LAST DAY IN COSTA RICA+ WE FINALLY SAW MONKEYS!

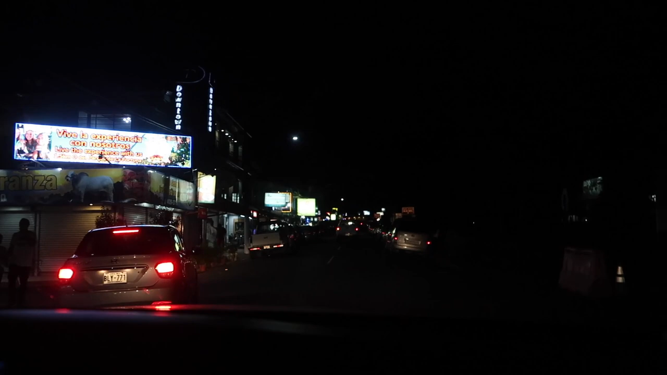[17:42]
We just finished dinner, and now we're driving through the town one last time, and then we're headed to our hotel.